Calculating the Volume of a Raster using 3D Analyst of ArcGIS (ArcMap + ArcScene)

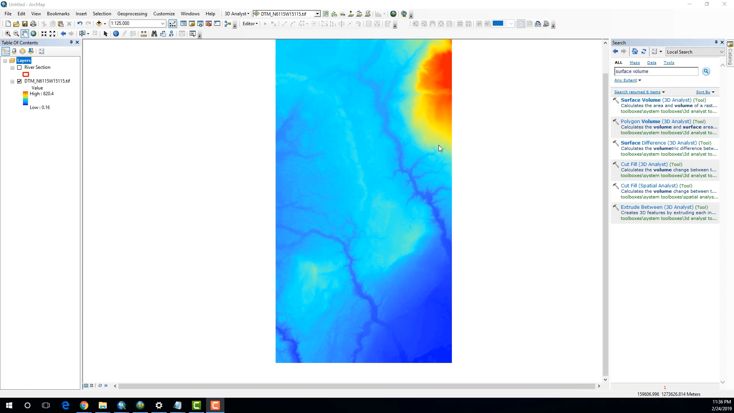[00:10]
Now, in order to demonstrate that, I'm going to use a specific example. As you can see over here, I have already loaded up my DEM.
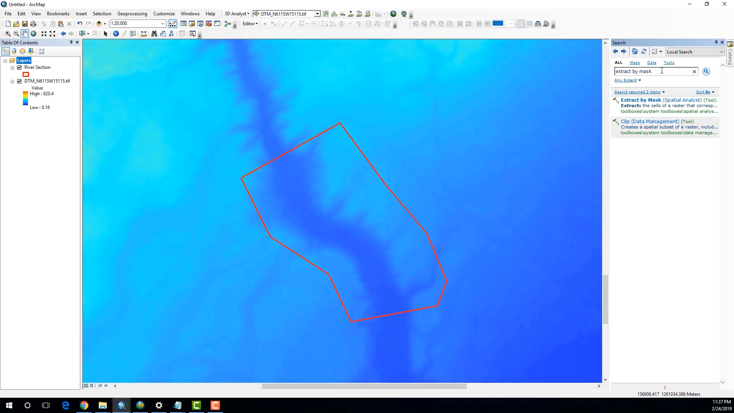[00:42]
as you can see, which has been marked from the boundary. So, to do that, I'm going to use the tool which is called Extract by Mask. Just type it in the search panel and you can select it over here. And as the input raster, it's going to be your main raster.
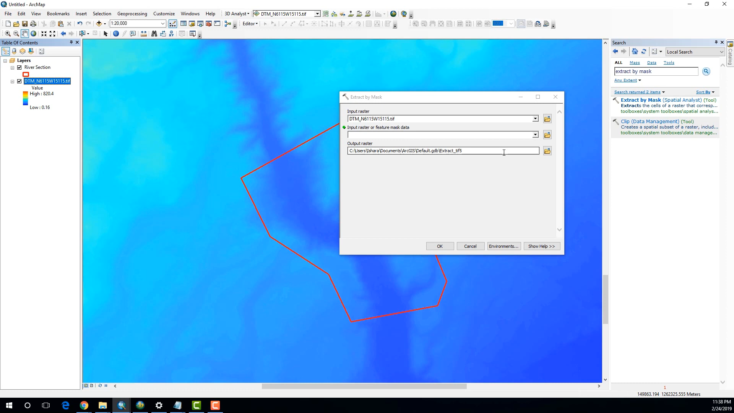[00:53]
And as the feature mask data, I'm going to select the shape file river section. And click OK.
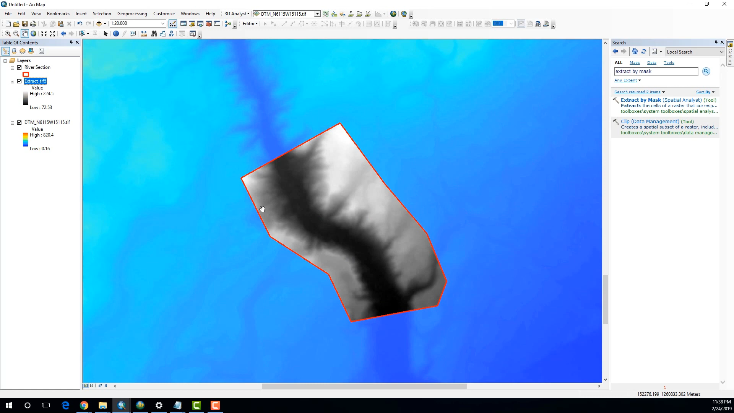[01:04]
Alright, now you can see that we have isolated that part of the river. And if I zoom in a little bit and maybe change the color scheme as well, in order to see the river properly.
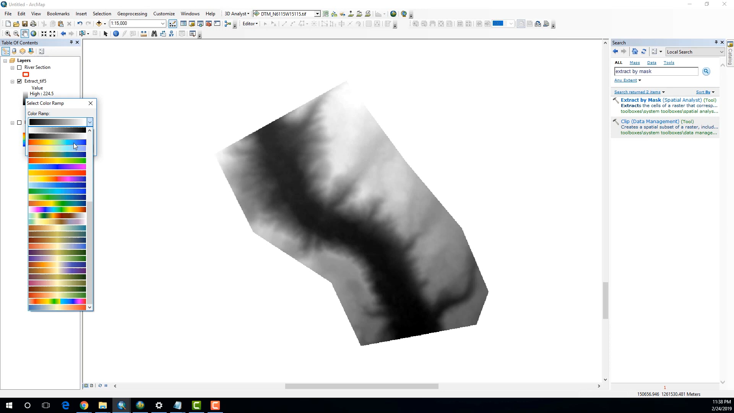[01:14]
Now you can see that we can clearly visualize the main river channel and the river banks. Now in order to provide you with a different perspective, what I have done is I have converted this raster into a thin model. And I have imported that into arc scene. So, this is how it looks when you import it into arc scene. Now you can clearly visualize the 3D model of the river cross section.
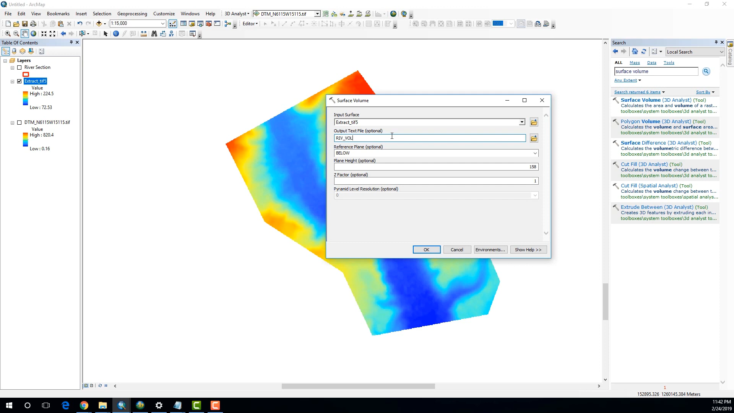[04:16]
I'm going to specify a text file called river volume. And now, you can click OK.
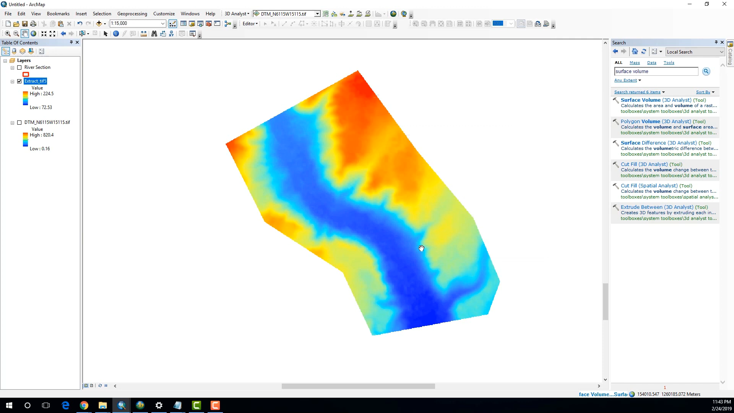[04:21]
Alright. Now, here you can see that we were able to actually get a new table, a text file, which is in the form of a table. And if I open that, you can see that the last column is with the attribute volume.
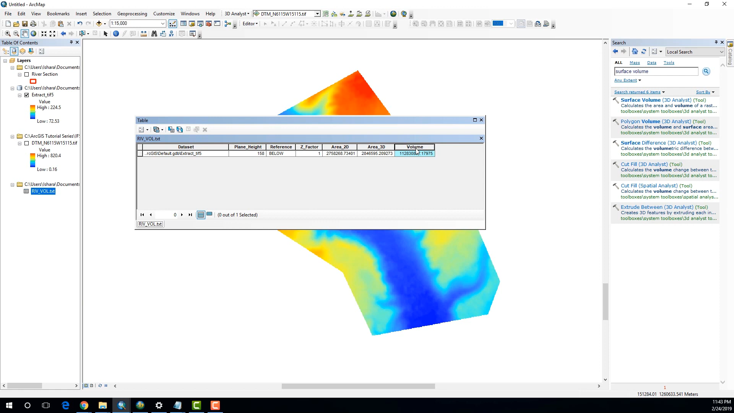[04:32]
So, this is the number that we were looking for. And this number actually gives us the total amount of water or the
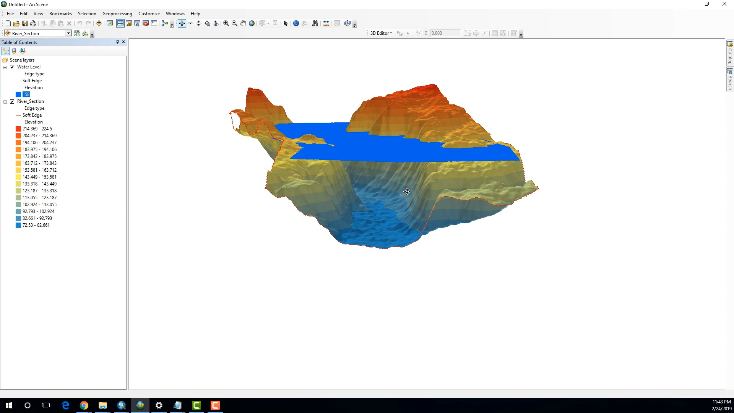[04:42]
total volume that can actually be accommodated in this part of the river cross section below the specified plane of 158 meters above the mean sea level.